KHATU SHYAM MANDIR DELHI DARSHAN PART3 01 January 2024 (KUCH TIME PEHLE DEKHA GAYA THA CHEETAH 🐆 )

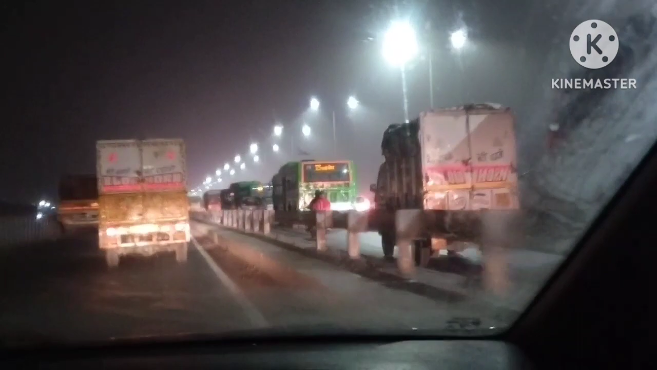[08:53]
रात के साड़े नो बज रहे हैं अभी तक जाम है आपर